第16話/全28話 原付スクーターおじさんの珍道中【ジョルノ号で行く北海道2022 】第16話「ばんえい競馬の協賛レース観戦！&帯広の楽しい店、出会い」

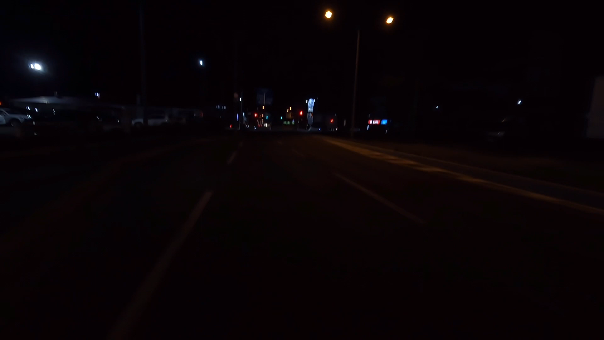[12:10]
ホテル近辺が停電になっていました
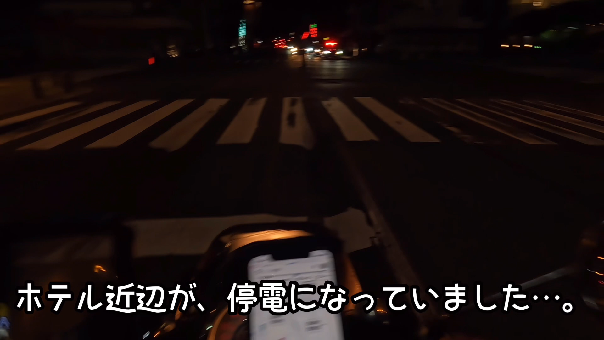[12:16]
おまわりさんの手信号に従います